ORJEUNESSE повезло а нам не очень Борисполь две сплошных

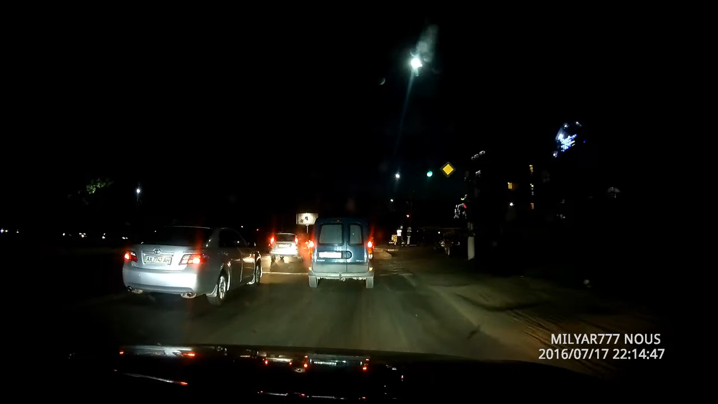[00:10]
Диме, де лежать? А там скречка, блин! А там машинка? Вони 102! Машинка, двойну, сплошну працювала, ми засняли на відео, у нас є докази! Номер такий та їде по цьому! Давай, давай! І потім отженею, за час відомого запінули! Давай, давай! Відео є? Є, давай!
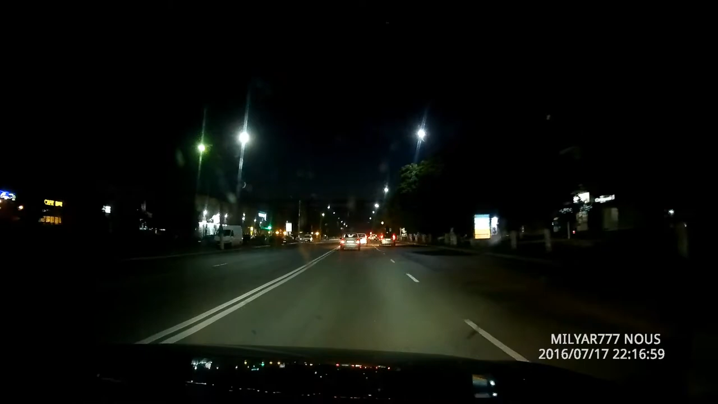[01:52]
як в місті Бориспіль машина Toyota Camry серебряного кольору пересекла дві сплошні і поїхала на червоне світло. Можете патрулям передати, щоб її зупинили? Вулиця яка, де це трапило? Центральна вулиця по Борисполю. Київський шлях вона називається? Так, Київський шлях.
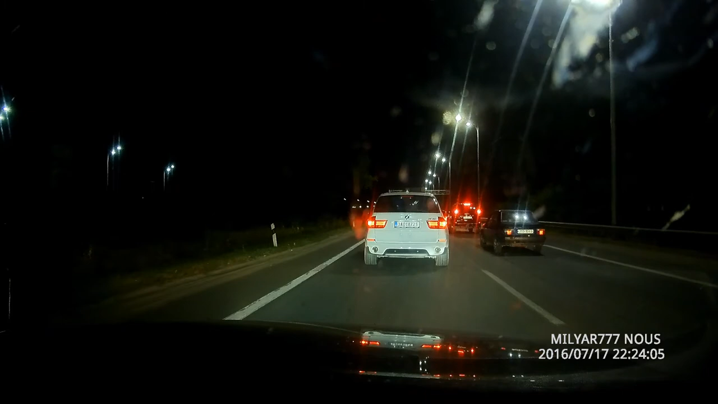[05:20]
Та ні, він вже на Бориспільську трасу виїхав, довго виїхали. Та ми на Бориспільській трасі знаходимо там, може він вже в Києві. Та ні-ні-ні, він тільки на Бориспільську трасу виїхав, більше всього. Тут ще пробочка, якраз перед в'їздом, аварія. А, я зрозумів, це зрозумів. Та й на кісті сядь, на кісті сядь, на кісті сядь подавати, все, дякую, зрозуміло. Понятно, Моришик зловляє. Як ти зловляє?
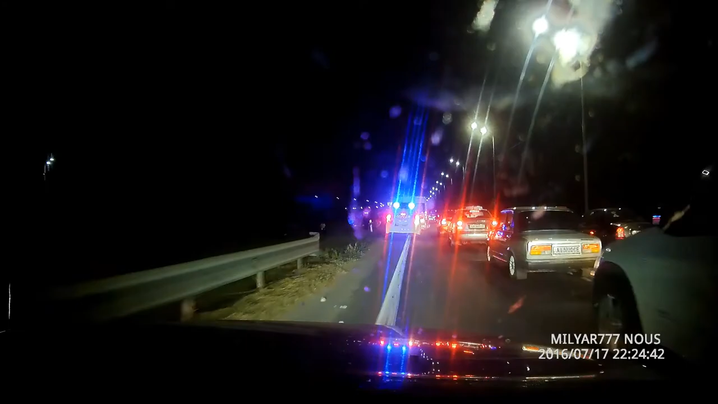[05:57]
Там кафе. А що це за машина? Семерка.